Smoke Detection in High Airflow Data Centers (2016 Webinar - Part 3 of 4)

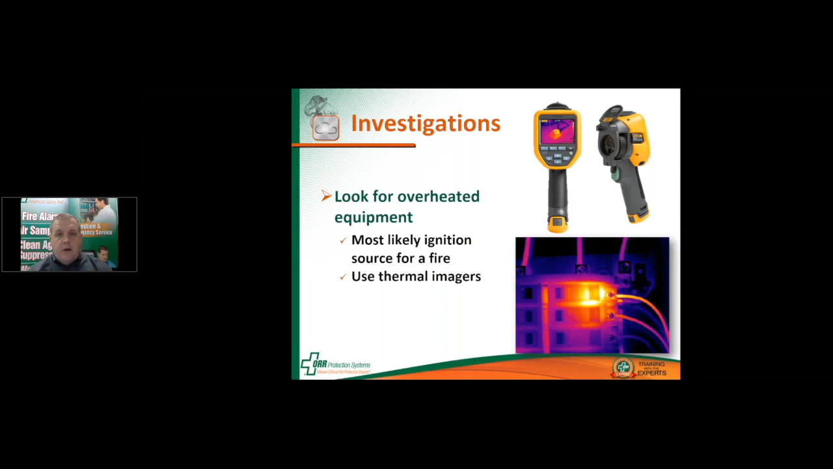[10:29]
The picture below that is, you know, one of those cameras being used to see a breaker, a circuit breaker and a panel board that is overheating. This next picture I like to show, throw up is a picture of a FLIR, FLIR unit. This is a consumer grade thermal imaging camera that plugs into a smartphone. It costs around $250 a unit and it works quite well to do this investigation level thing that we're talking about in the data center. You can plug it into a smartphone. You can have a few of these for a pretty low or pretty cheap investment in your data center and walk around.